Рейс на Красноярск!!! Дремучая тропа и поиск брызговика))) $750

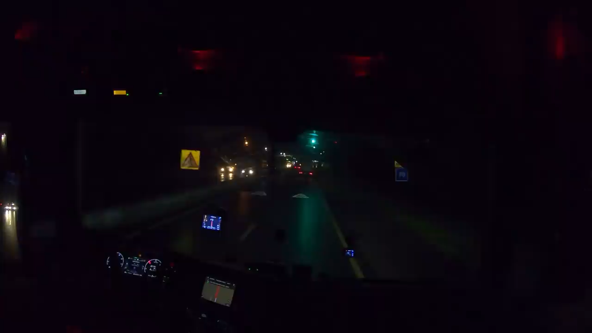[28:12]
Поверните На него Смотрим Пацаны Левым Пасом Лицят Как-то Так Особо Не стесняюсь Мы Добрели До Весовой Транспортный Пост И Даже Дежурь Кто-то
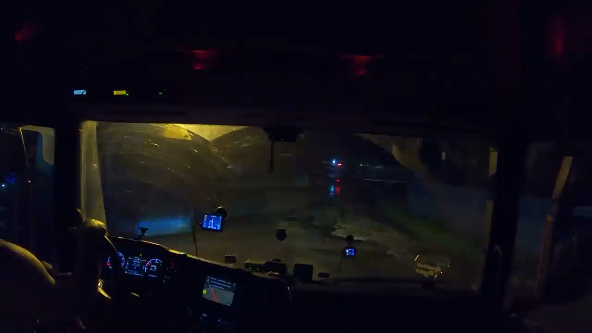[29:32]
Кто Должен Сказать Никого Нет Через 180 Метров